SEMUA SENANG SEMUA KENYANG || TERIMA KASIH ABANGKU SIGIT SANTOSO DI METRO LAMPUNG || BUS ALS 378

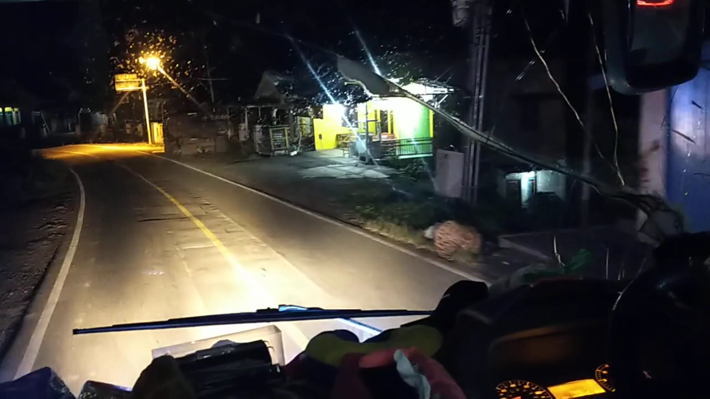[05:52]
Sampai di terminal Lahat ya nih teman-teman ya.
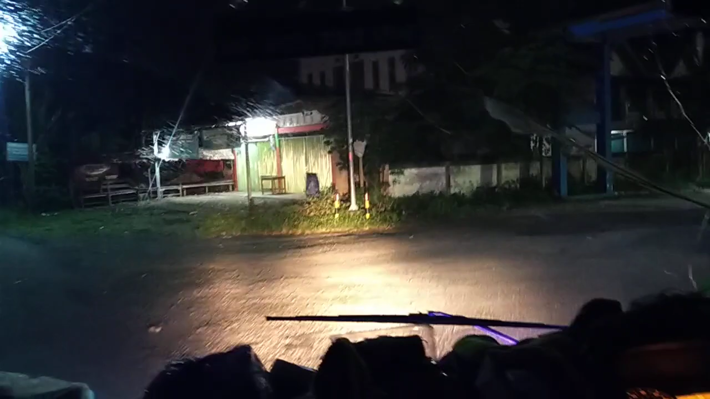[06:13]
Masuk ya terminal ya.
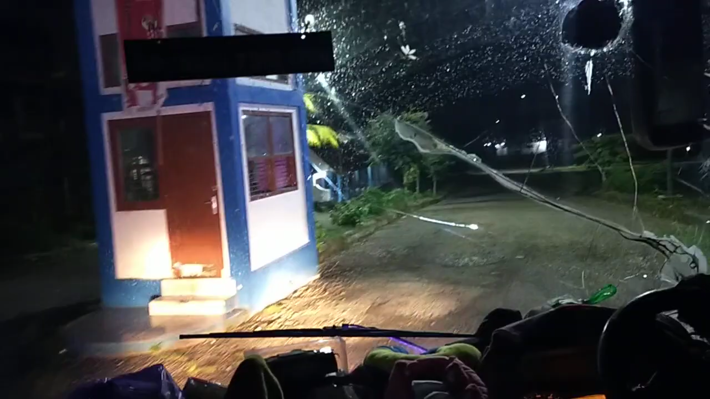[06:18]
Sepi ya Pak tapi terminalnya ya. Ya sepi Om.
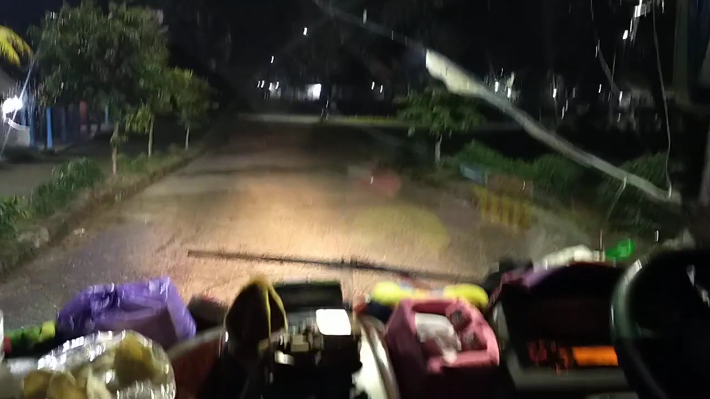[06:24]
Kalau siang? Sepi. Oh, enggak ada bis yang ada di sini? Enggak ada. Oh, enggak ada. Cuma lewat aja. Cuma lewat saja.
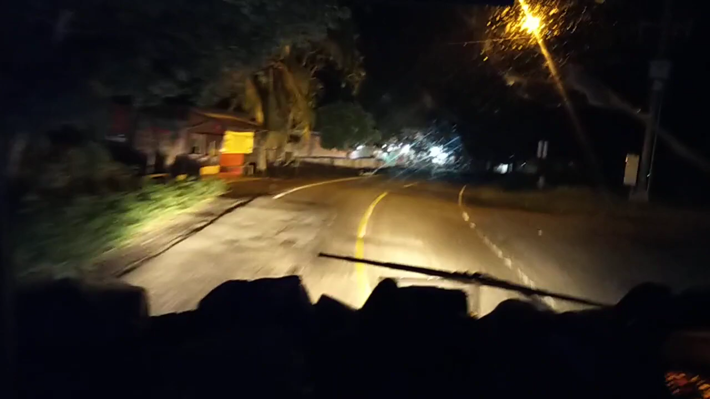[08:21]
Dari Lahat ini terus mana Mas? Musirawas. Lubuk Linggo terus Sorolangun. Habis Lubuk Linggo dulu ya. Lubuk Linggo dulu. Iya, Musirawas. Baru Musirawas. Ah, betul Pak. Dari Medan Musirawas. Nah. Dari Medan iya.
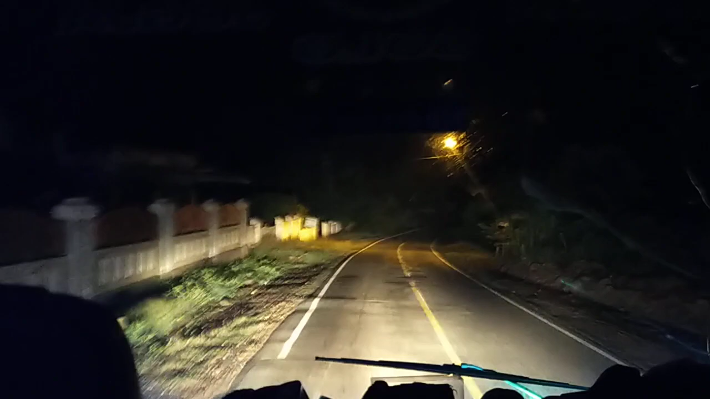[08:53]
Terus Musirawas dulu berarti kan? Hah? Lubuk Linggo dulu. Sepi ya Pak Rizal ya? Sepi. Ya. Malam sepi, takut orang lewat. Tapi kalau siang rame?
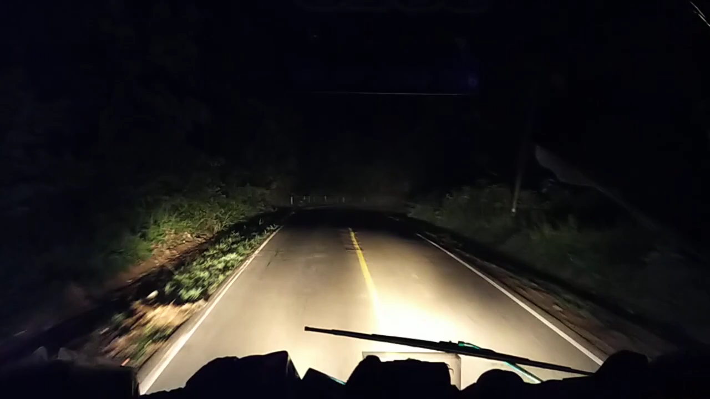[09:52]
Jauh ya ini. Sampai Linggau. Sampai Linggau. tebing dulu ya. Oh ini teman-teman ada Lubuk Linggo, Bengkulu, Jambi, lurus Terminal Muara Siban, Pagar Alam kiri. Kiri, pertigaannya kecil ya, Pagar Alam itu teman-teman ya.